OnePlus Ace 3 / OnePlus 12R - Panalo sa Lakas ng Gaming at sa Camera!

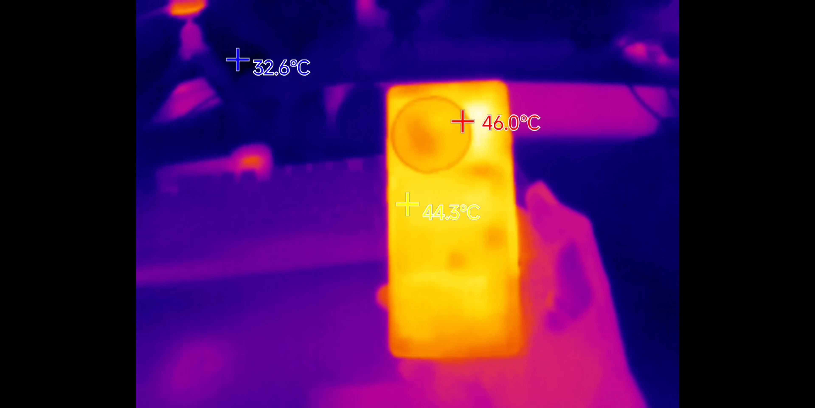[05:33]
On screen: spot 44.3°C, max 46.0°C, min 32.6°C
is around 46 to 47 degrees Celsius based sa aking Malsina thermal scanner.
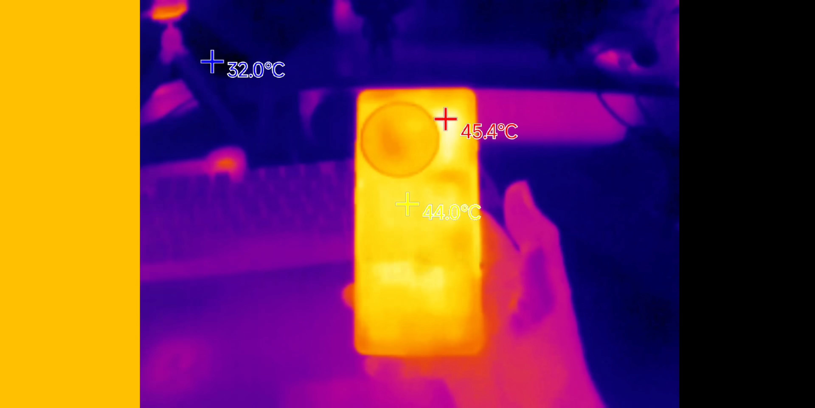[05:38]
On screen: spot 44.0°C, max 45.4°C, min 32.0°C
Now, one of the good things dito sa kanyang camera is that it has a Sony IMX 890 na main camera sensor which has a 50MP count and meron din siyang OIS as well,